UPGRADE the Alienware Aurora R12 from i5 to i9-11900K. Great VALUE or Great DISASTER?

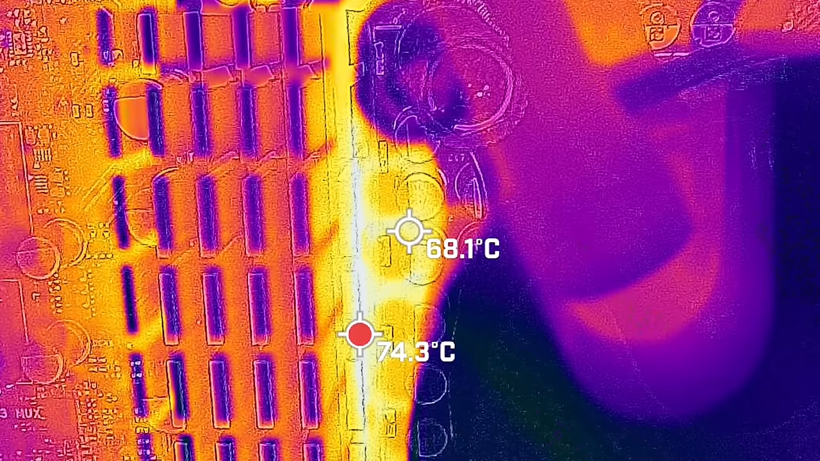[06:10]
On screen: spot 68.1°C, max 74.3°C
I was actually happy to see that the motherboard wasn't getting too hot.
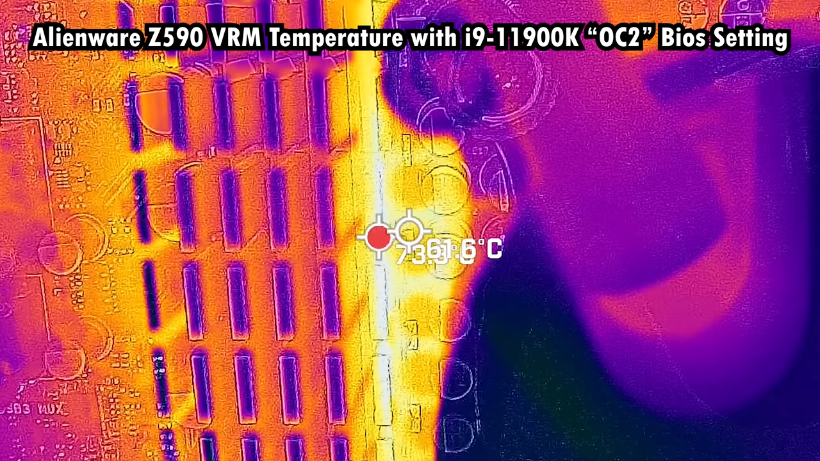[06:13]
The maximum temperature I saw was 76 degrees.